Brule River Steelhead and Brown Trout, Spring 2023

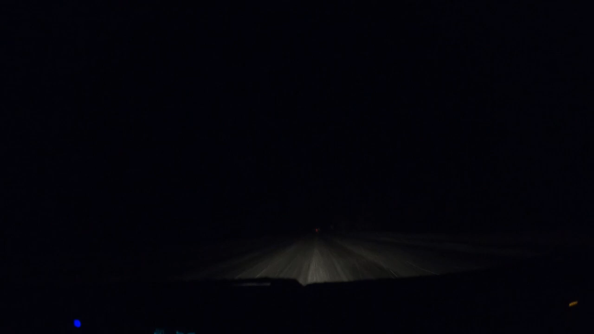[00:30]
It's been raining snow all night. Been slid off the road three times now. It's usually about a three-hour drive. Probably turning it to three and a half today. Struggling to do 55 even. Rolling north on 51. It's March 31st I believe. It just so happens that me and Coleman went here on the same weekend last year.